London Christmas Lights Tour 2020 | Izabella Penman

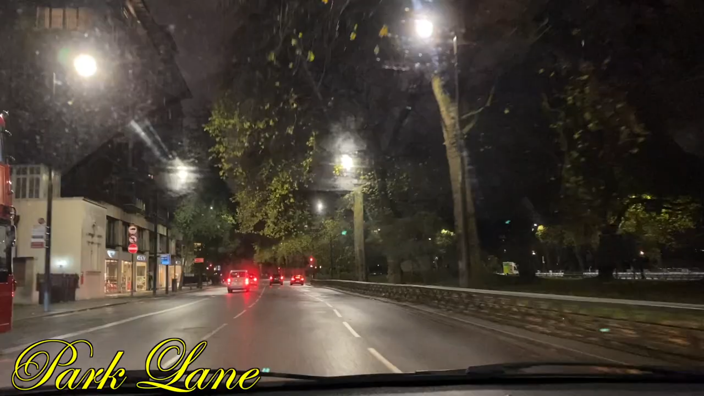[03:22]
we're just going down park lane
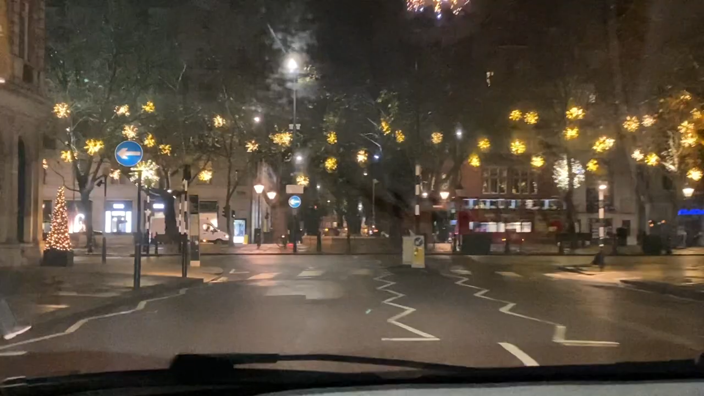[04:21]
i think it's literally 12 o'clock and it's still really busy like there's loads of people still out taking
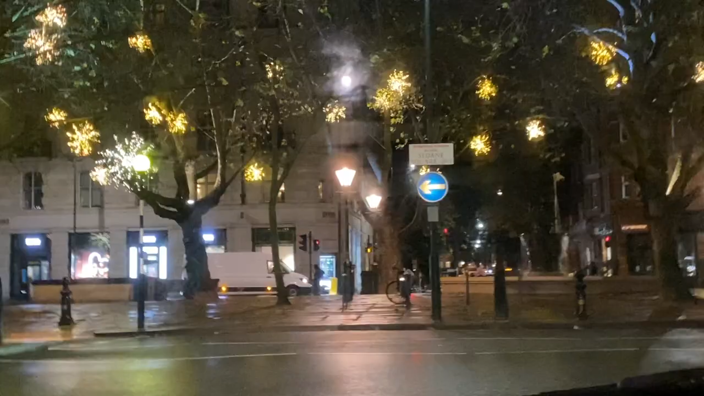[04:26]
photos and stuff but everyone's had the same sort of idea to go out and just get some photos of
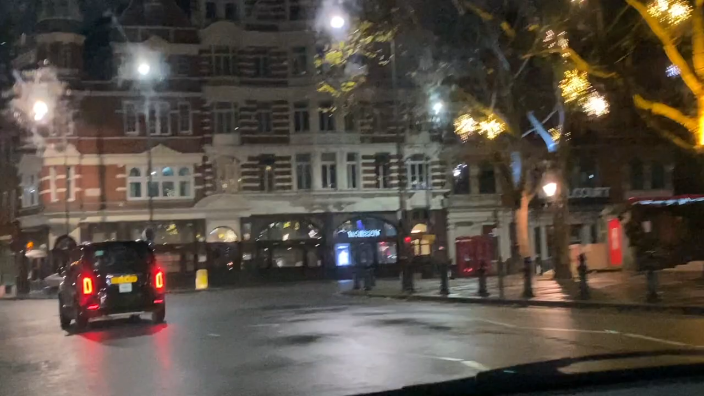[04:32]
christmas lights have a wander it doesn't feel like it's hot though does it
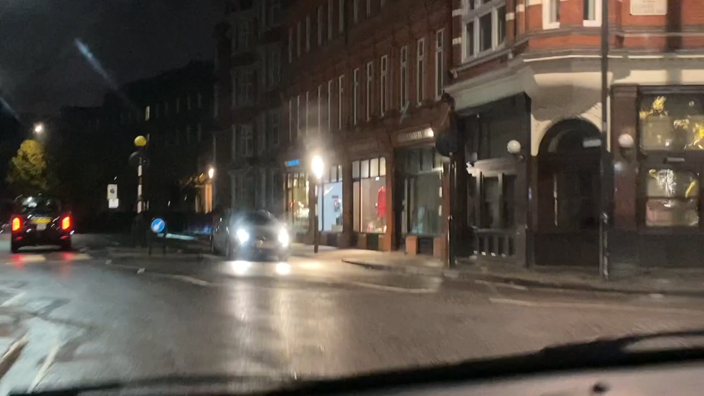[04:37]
but yeah we're just gonna head head home now
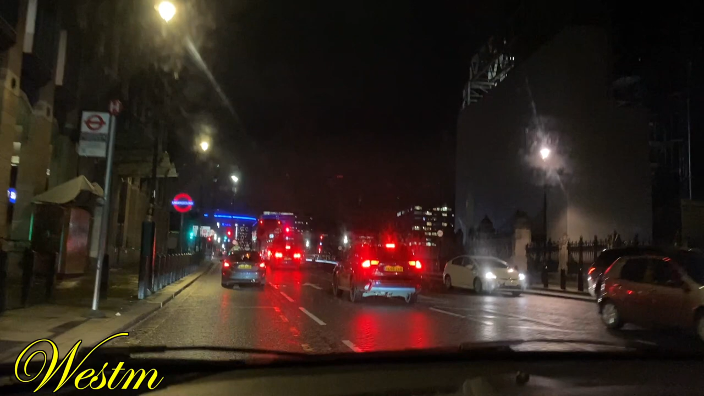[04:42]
just going past big ben it's been being renovated so you can't really see it